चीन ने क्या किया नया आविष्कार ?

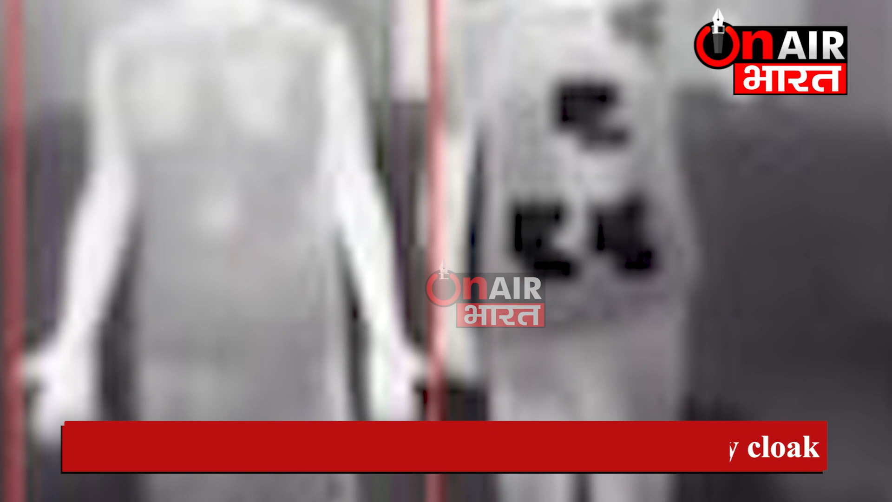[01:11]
किया गया है कि ये किसी भी detection system को confuse कर सकता है और जो artificial